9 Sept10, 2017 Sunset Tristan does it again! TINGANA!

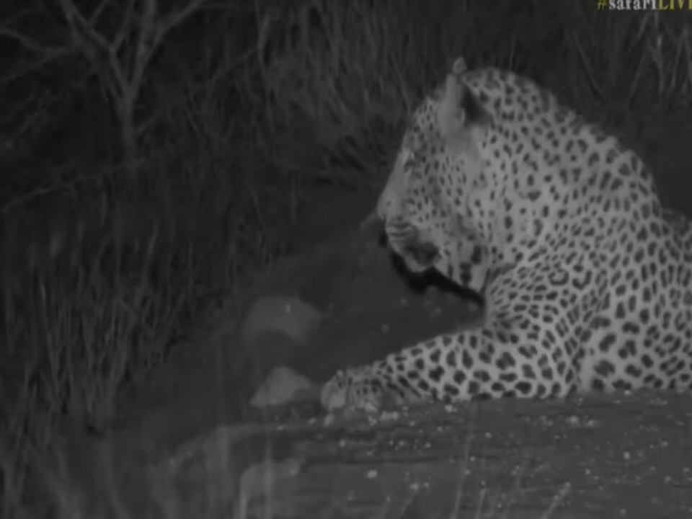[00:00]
Well we have a surprise for all of you from one spotted cat to another, Seb high-five. There we go.
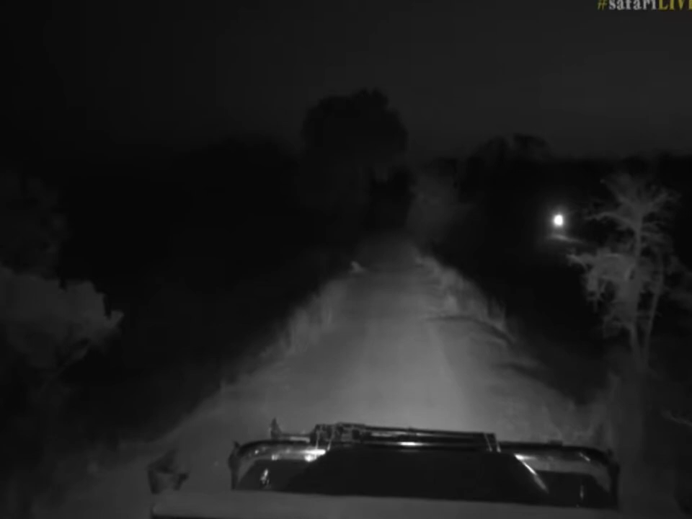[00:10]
So we have Tingana on the dam wall and he's taking it very easy at the moment. He's just watching over the back of the dam wall so thank you to those that did let us know. We thought that the dam cam was out so for all of you that did let us know that there was a leopard at the dam we came to check it out just in case that you were all right and you were. So thank you very much for letting us know. It's always so nice when you guys do and help us find things. There was also alarm calls from an Impala further south of us here so we were busy checking that out.
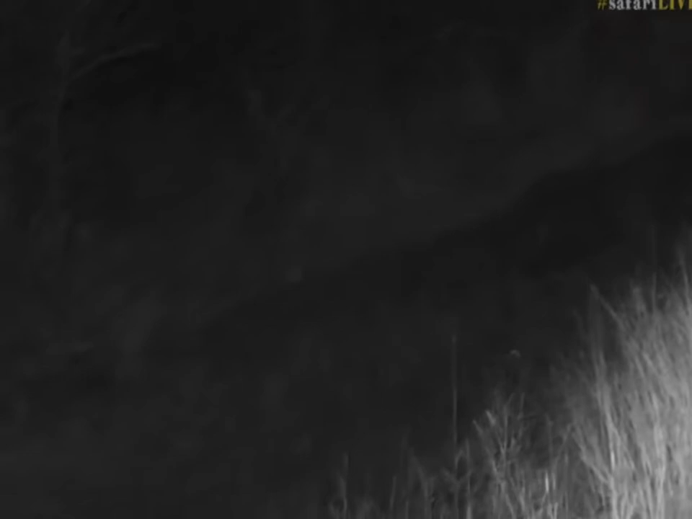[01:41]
what a way to finish our afternoon there's nothing better and see Seb is just looking down with the infrared to see if there's any sign of anything there that he could potentially be watching but it really is a great way to finish and our leopard luck continues so we didn't have a leopard this morning for the first time since I've been back but we've had a leopard at least this afternoon so our leopard
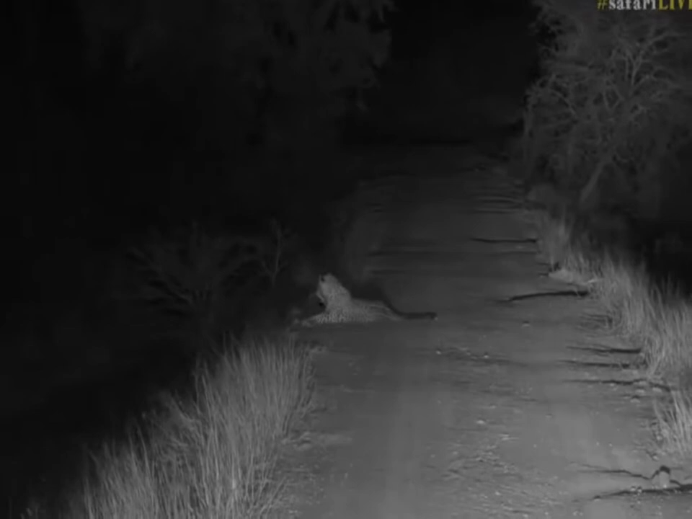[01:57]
fortunes and our trifectas our cat trifectas carry on. The cheetah are inside Juma so we tried again to go around and check when we left the elephants I found their tracks they they came into Juma for sure and I can't find anything going out so maybe tomorrow morning those cheetah will still be around we'll definitely go back and have a look again but at least we've got our rosette spotted individual but he looks as though he's a bit sort of tentative you can see he's watching very carefully he's not as though he's a very sleepy cat at the moment so I wonder what he's seeing I can hear a few sort of noises to the south here I wonder if there isn't some Nyala moving around in these Tamburte thickets south of the dam
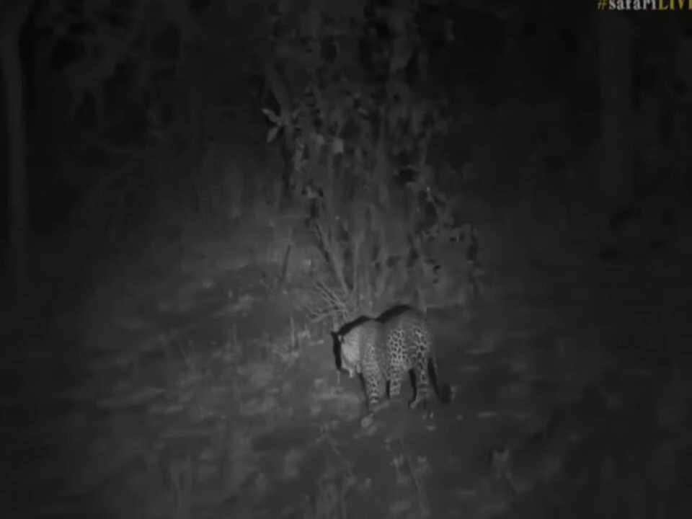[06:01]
are you gonna lie down there no hmm unfortunately where he is going there really is very little chance to follow I can try and just stick with him on the bank but actually getting into where that is there's a whole nother story but let's try quickly so mr.
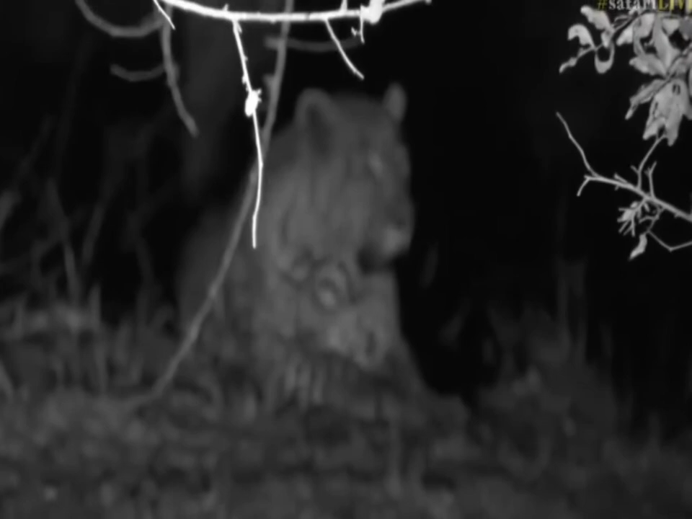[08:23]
but let me just quickly chat to these guys shame they're trying to get hold of me urgently right so I'm going to get onto the radio I'm going to try and just quickly let these guys know what's happening and where we are as they make their approach and see if they can get in here because obviously we're coming to the end of our show so at least if we can help them get to the section then they'll be okay but he keeps looking up into this tree I